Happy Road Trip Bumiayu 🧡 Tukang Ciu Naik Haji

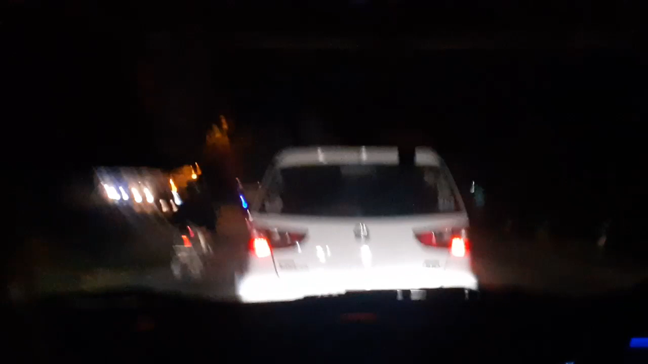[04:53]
Itu manusia Tapi kalo ya udahlah juga manusia juga Ya udahlah menyerah banget gitu ya Ya udahlah Ya udahlah gak apa-apa lah Nah ini keliatan Depan kita ada Livina Sudah jarang sekali Grand Livina Tuh panjang ya Aku awal-awal lihat Grand Livina nih Pendek panjang gitu Gak jelas Mobil ini mau ke sedan Atau mau ke city car sih Yang pikir Panjangnya kayak sedan Tapi bentuk atasnya kayak city car Grand Livina
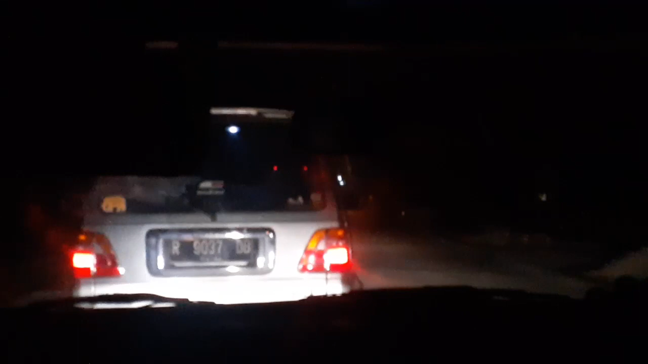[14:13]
Ibu ya Udah putih aja Dari tadi udah jeruk Udah minum Udah minum Itu terus Gula terus Terus Dan banyakkan gula Gula Mulut lagi Ya Depan ini ada Kijang Jangan lawas Kita udah mau masukin
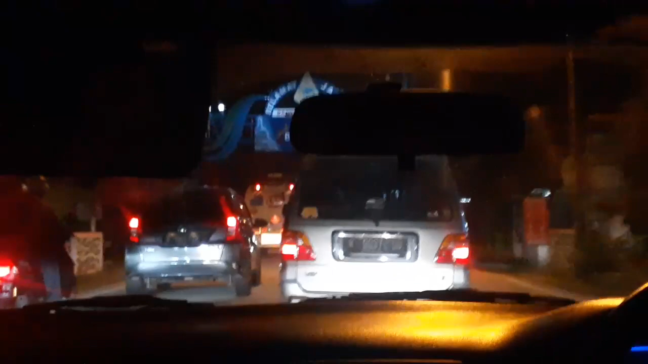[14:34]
Daerah Mana masih ini Selamat tinggal Banyumas sudah Gombong Sudah di Gombong kita Raukeli Udah mau masukin Raukeli